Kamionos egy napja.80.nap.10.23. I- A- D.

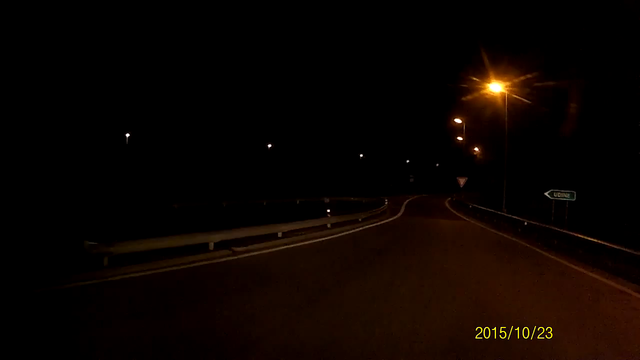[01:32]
Na, akkor most még van itt 22 km pálya, és utána Oszopó. Ideértünk Oszopó, San Daniel lejáróhoz. Ne nyugd le az autópályáról, mert már nagyon dühösen vagyunk. Igen, van Oszopó, itt most lehajtunk, és minden szempontból menni tovább.
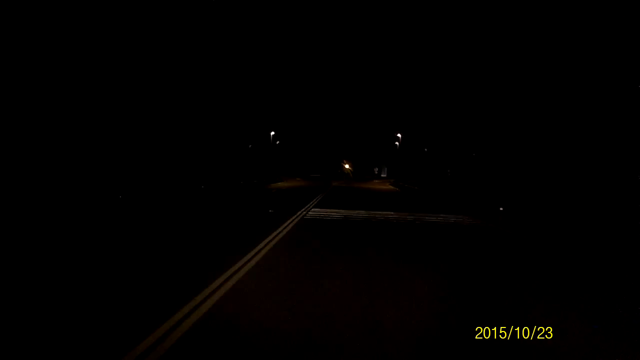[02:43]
Elkanyarodunk a balra. Jó korábban senki nincs. És aztán itt haladunk. Csináltuk úgy, hogy jobbra tartasz. Majd utána a körforgalom.
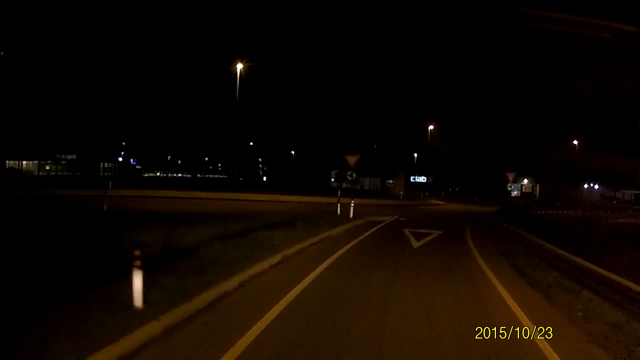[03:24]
Tegyünk fel a pályára. A harmadik kijáraton kell majd kihajtani.
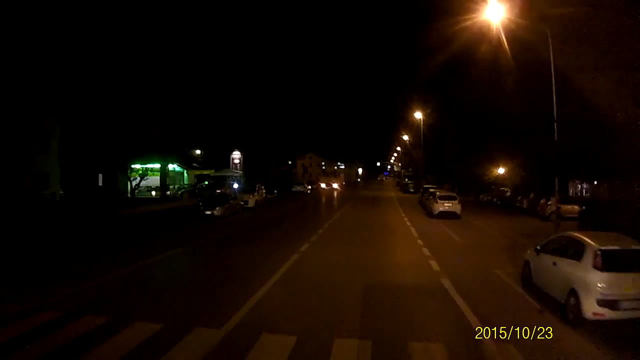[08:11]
Nyolc fokkal. 3-6. Még 24 km. Lesz egy körforgalmunk. Ha, Kubi, örülünk? Ha. A második járaton majd kimegyünk.
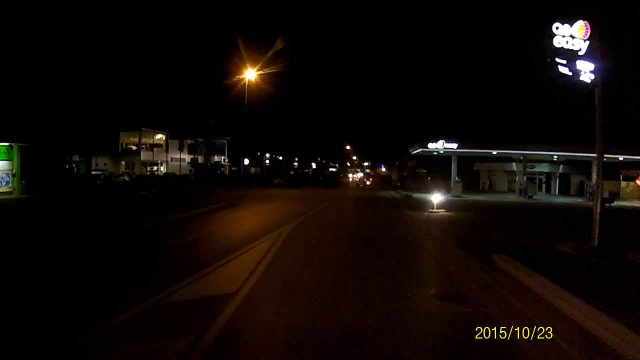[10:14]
Egy olyan körforgalom jön, amelyben sok kijárat lesz, de nekünk csak a kettes kijárat fog megfelelni. Yeah. lesz, jövök most, de jó, egy körforgalom, hát én szeretem, már az alakja miatt is, tudják mire emlékeztet, mindegy, a második kiárat lesz jó.